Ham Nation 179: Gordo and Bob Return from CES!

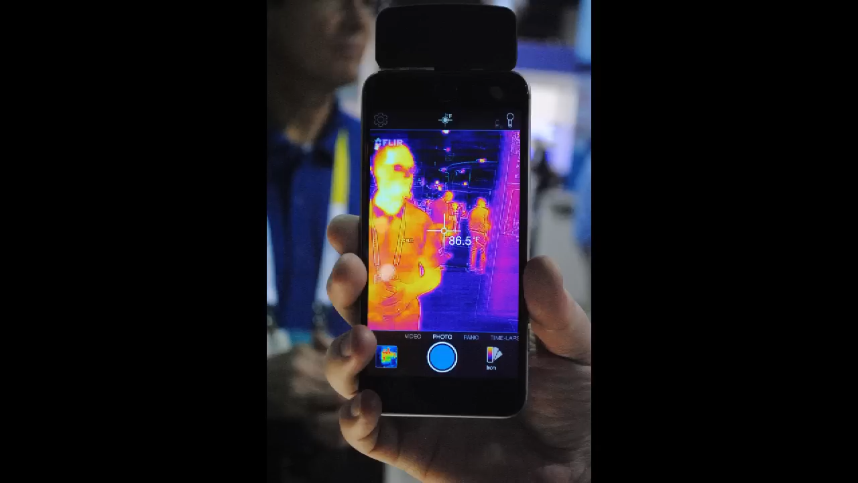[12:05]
So they'll turn it over and bingo. We could see how warm everybody was using forward-looking infrared FLIR, a little add-on to your cell phone.